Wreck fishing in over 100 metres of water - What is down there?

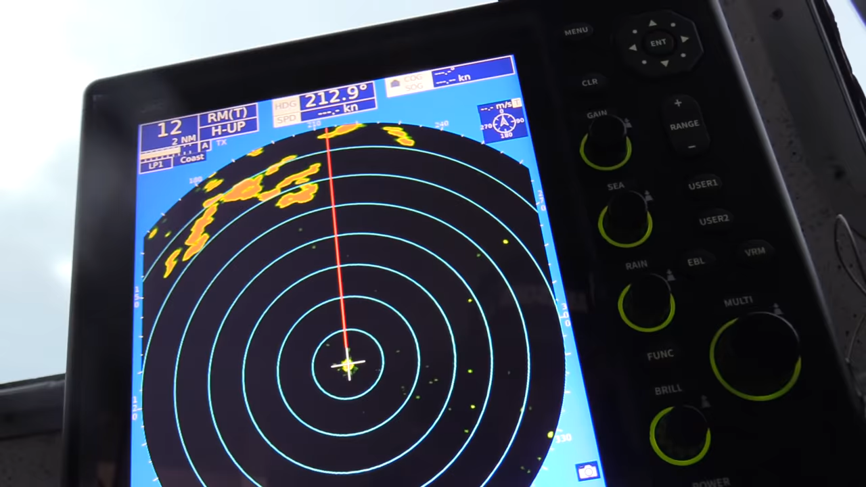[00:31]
I think Sean, the skipper, was telling me that this radar actually picks up seagulls as well, can you believe, so they can find pelagic fish like tunas.
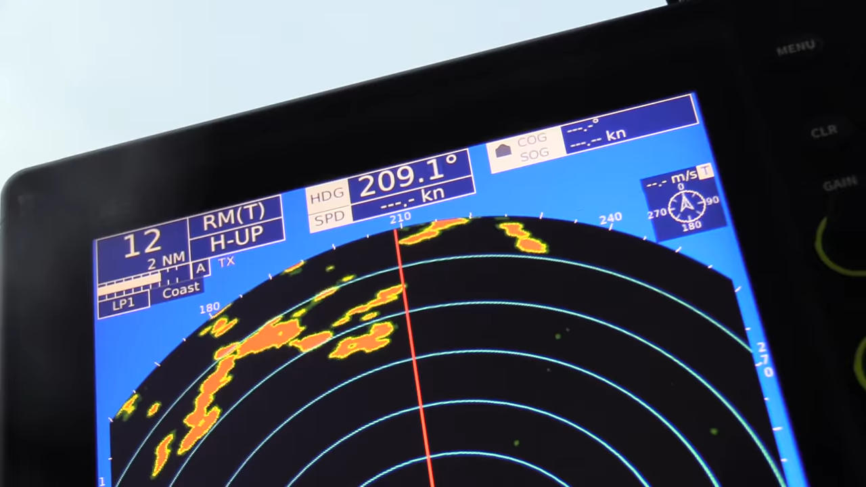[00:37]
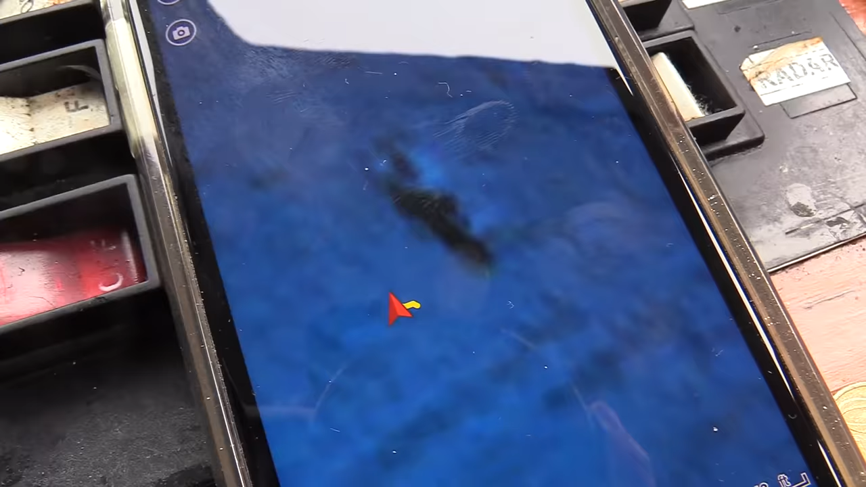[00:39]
There you can see, even he's got a phone now. They got everything they can link to the phone.
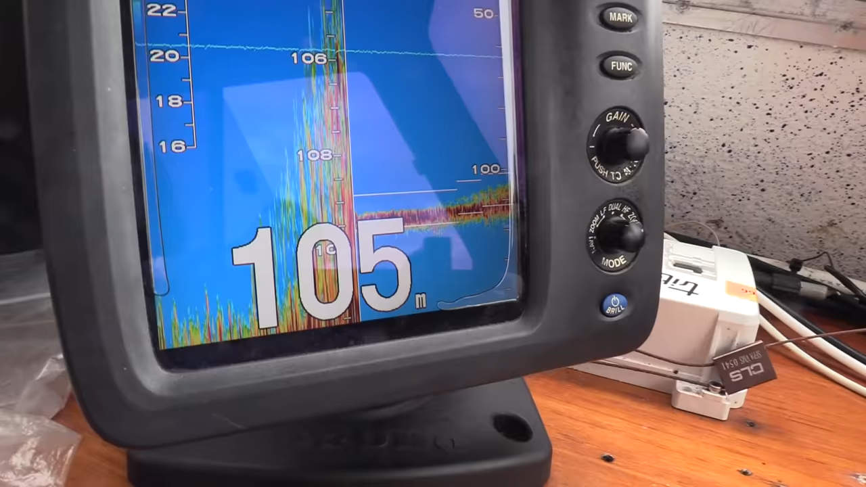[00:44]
On screen: depth 105 m
And the wreck here that we're going to be fishing, as you can see,
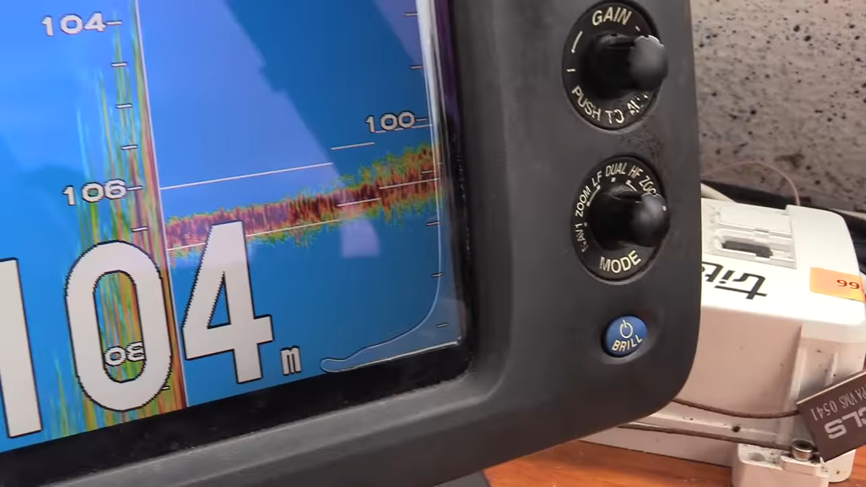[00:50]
103 meters, a little bit over that I guess there, and he's going to try a few drifts first.
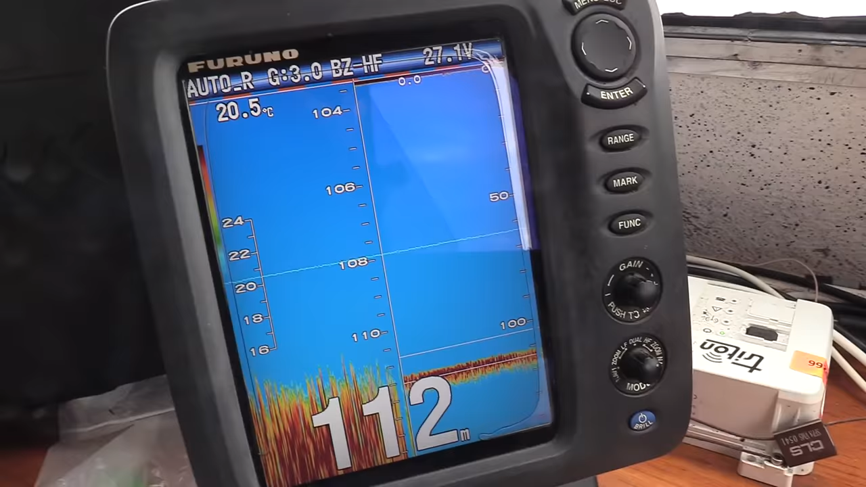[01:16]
On screen: depth 112 m, water 20.5°C
As you can see, it's flat there now. And they're going to drift about onto the wreck and fair first drift.